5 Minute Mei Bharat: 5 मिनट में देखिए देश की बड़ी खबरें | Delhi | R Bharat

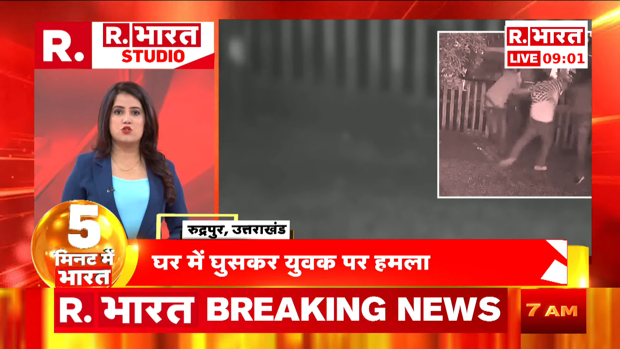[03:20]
उत्राखन के रुद्रपूर में नकापोश बदमाशों ने घर में घुसकर यूवक पर हमला किया मारपीट की घटना सिस्टीवी कैमरे में कैद हुई गडित को इलाज के लिए अस्पताल में कराया गया भरती पुलिस कैमरे में तस्वीरे जो कैद हुई उसी के आधार पर जांच कर रही है